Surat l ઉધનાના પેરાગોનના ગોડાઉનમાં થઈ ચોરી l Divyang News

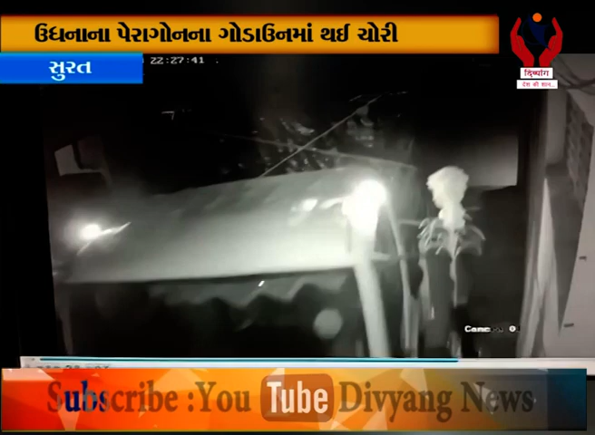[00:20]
અ� બે અજાણ્યાઓ ચોરી કરવા માટે આઇસર ટેંપો લઈ ચોરી કરવા આવ્ય
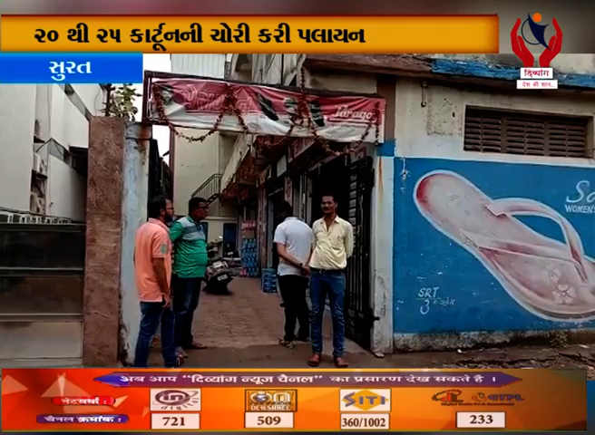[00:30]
આતા કાવ્યા ઇંડેસ્ટ્રી નજીક અ� પૂડાઉના શટર તોડી
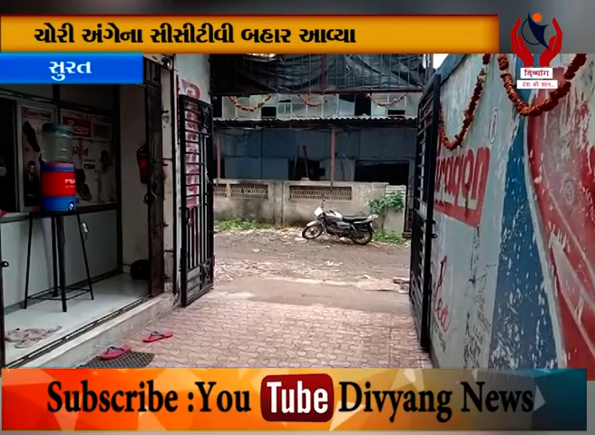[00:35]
આતા સીસી ટેંપો લઈ વીસ્ટી કાટુની ચોરી કરી કરી
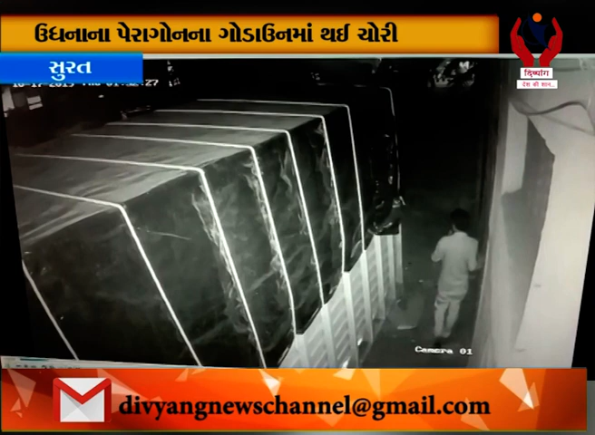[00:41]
ટેંપોમા ભરે છે અને જેટલ� માથ લાગ્યા તેટલા કાટુન લઈ ફરાર થઈ જાય છે પ્રાપ્ત વીગોતો મુજાબા સીસી ટેવી સોળ કટોબર